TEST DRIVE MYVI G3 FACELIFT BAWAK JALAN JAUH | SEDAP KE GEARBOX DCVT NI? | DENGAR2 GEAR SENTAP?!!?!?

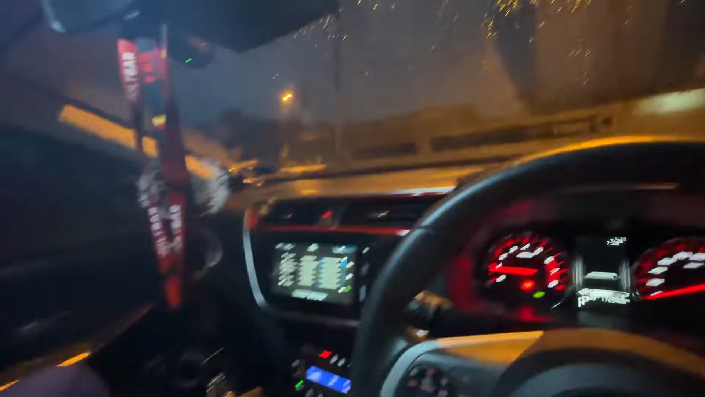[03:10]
let's go guys Sebelum kita doa Semoga Dia pun mudahkan Segala urusan kita Perjalanan kita InsyaAllah
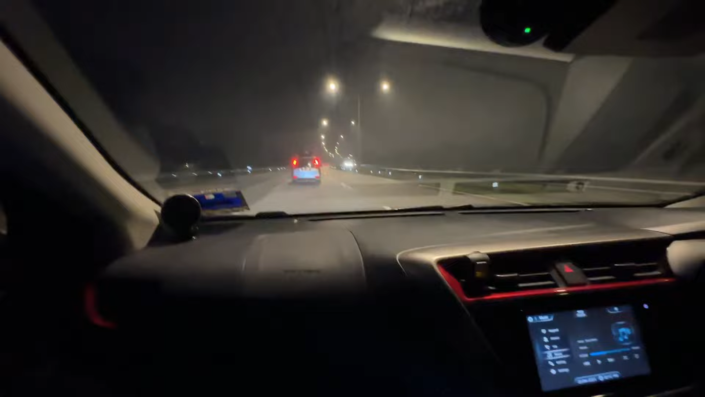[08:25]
Bismillahirrahmanirrahim Dia punya gear bila nak memotong ni kan Fitbit ni Dia macam Dia mode standby tau Awak tekan dia pergi Kalau macam awak punya 480 Dia
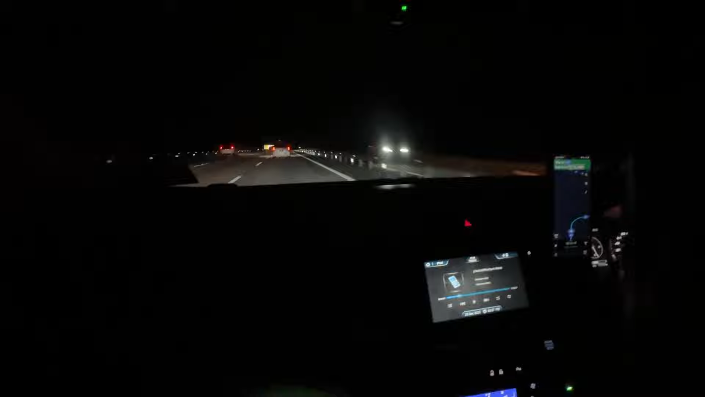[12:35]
saya sedang Overtake dalam Kelajuan yang Haa Kita panggil Yang ditetapkan lah Di highway Okay So Itulah Saya kata memang CVT